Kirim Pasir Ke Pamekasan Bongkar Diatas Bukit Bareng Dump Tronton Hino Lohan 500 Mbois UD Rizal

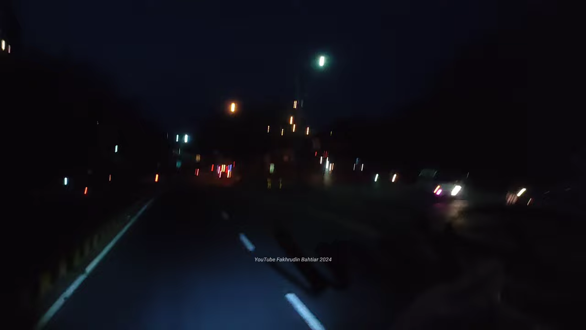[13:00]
Oke bosku, kita sudah lewat jembatan Suramadu.
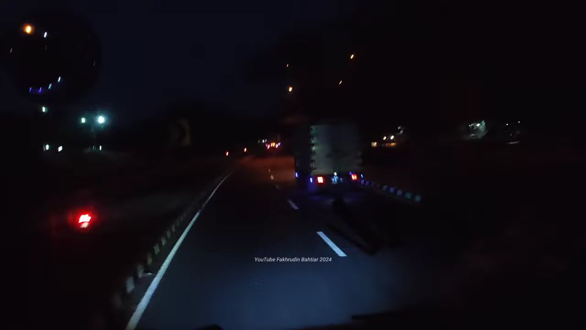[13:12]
Ini kita sudah masuk Kabupaten Bangkalan. Ini nanjak tanjakan setelah jembatan Suramadu.
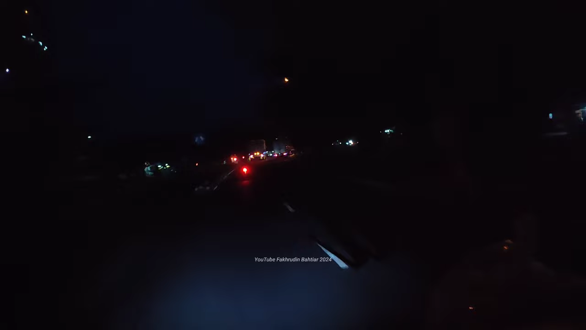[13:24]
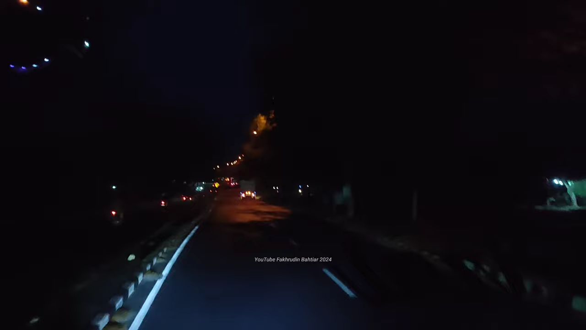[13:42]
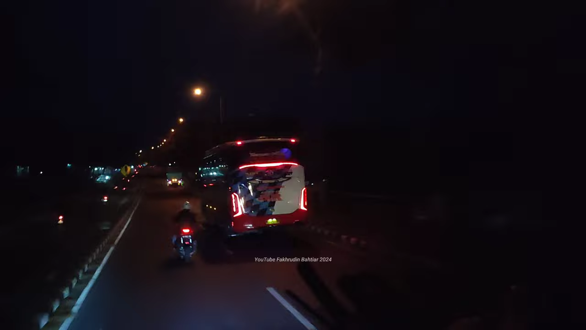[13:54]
Ngarepe lho, ngarepe lho, ngarepe engkel lho, ono yo.
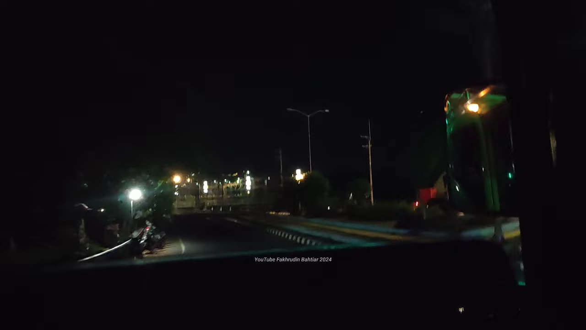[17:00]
arus bahaya itu yang dulu sama Mas Hendra. Ini kita belok kanan seperti
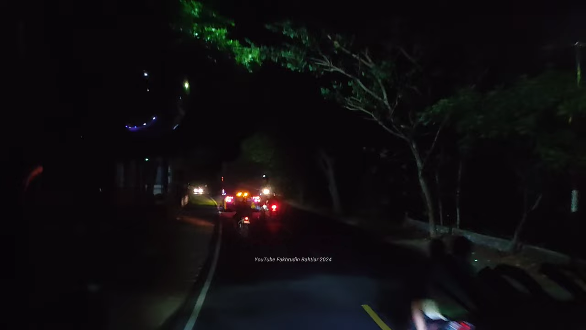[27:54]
Namanya Gunung Kikir bos, masih ikut Bangkalan, tanjakan dan turunan Gunung Kikir, ikut Kecamatan Galis Bangkalan bos.
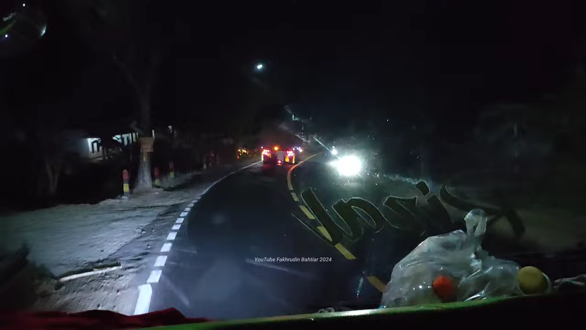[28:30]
Aslinya turunnya yang curam ini bosku, kalau di kamera aja gak kelihatan curam.
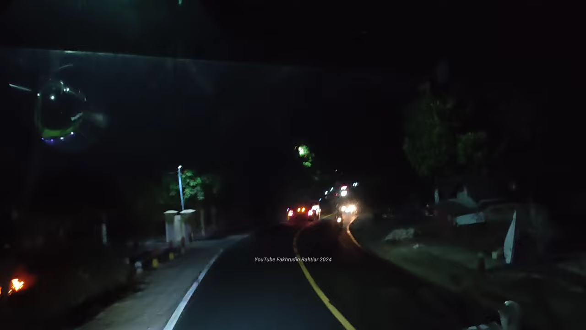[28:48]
Kalau yang drill nyatanya ini sangat curam turunnya bosku.
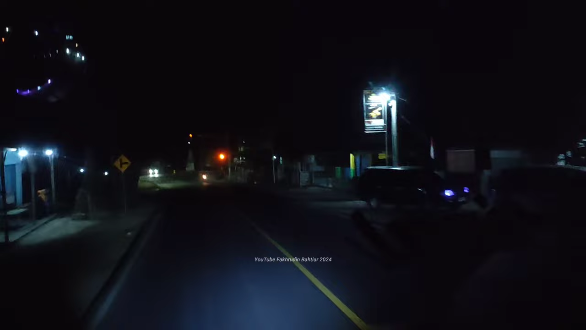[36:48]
Oke bosku, kita belok kanan bosku, lewat jalan bypass Sampang, lalu lurus ke arah kota bosku.
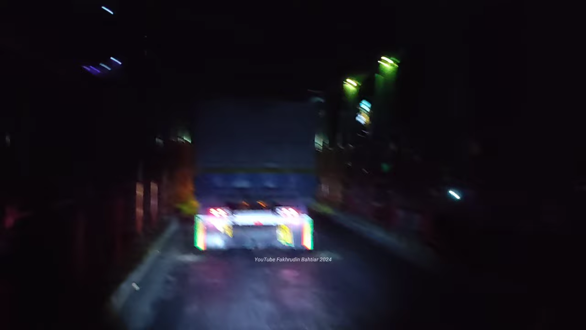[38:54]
Pamekasan kita belok kanan bos, kalau ke arah kiri itu kembali ke kota lagi atau ke arah Surabaya.
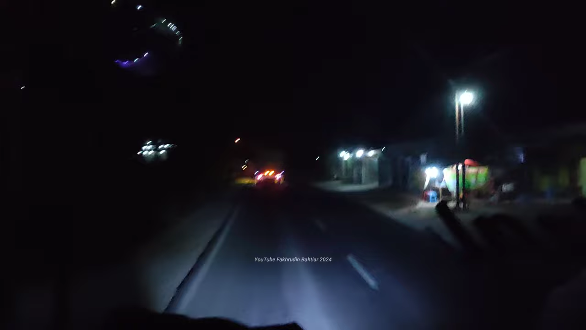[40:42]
masih di Camplong, bosku. Kabupaten Sampang.